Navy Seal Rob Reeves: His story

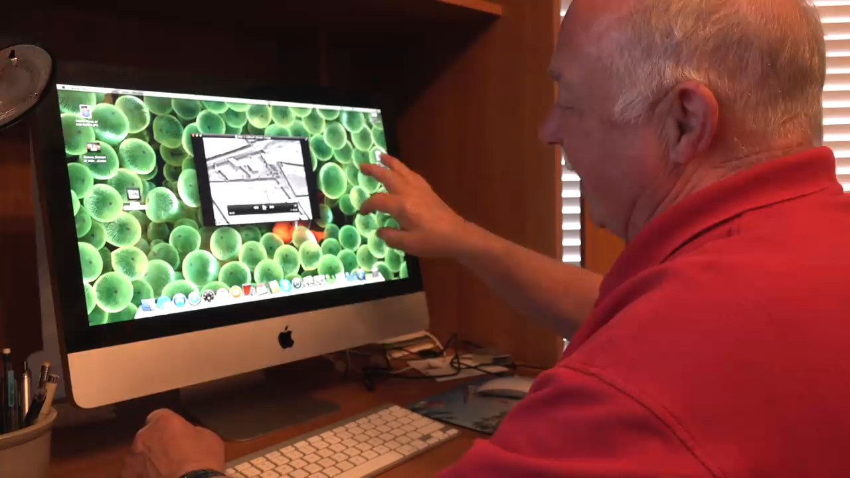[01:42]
Well, the back blast from the rocket causes the pressure in the building to be such that it causes the roof to collapse.
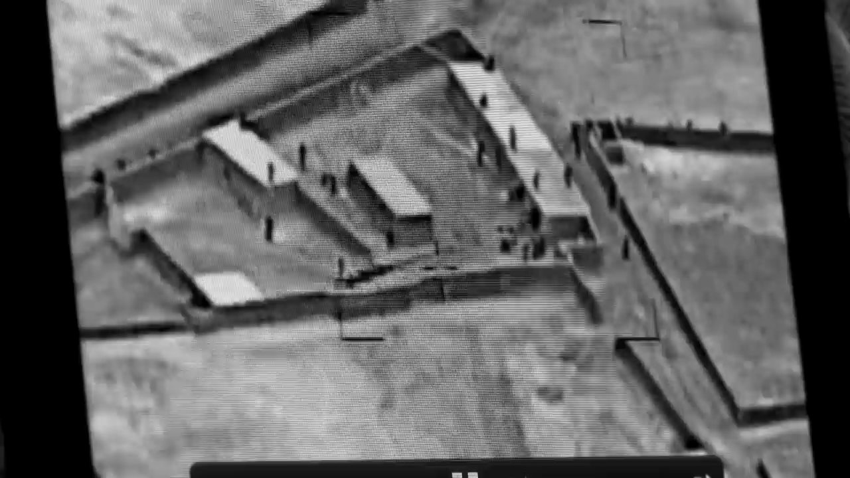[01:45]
And the commanders back at base were watching this real time and they said, we think we just saw Rob reasonably killed.
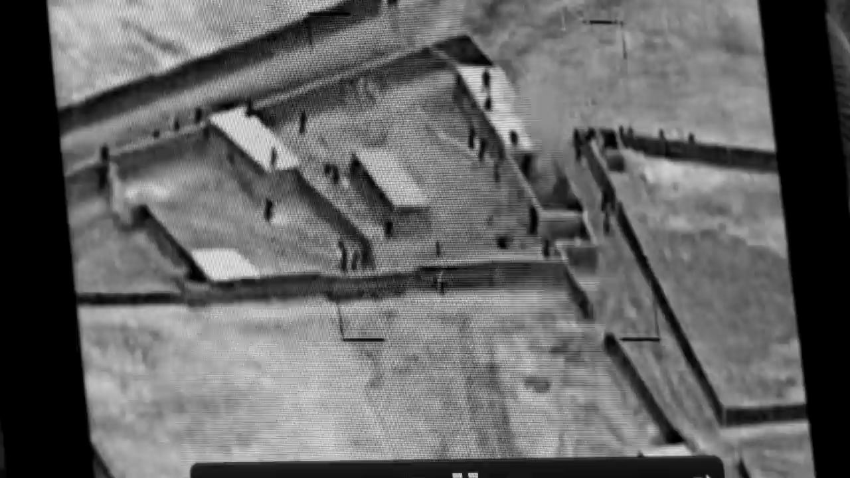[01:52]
He labeled the video Rob's roof ride.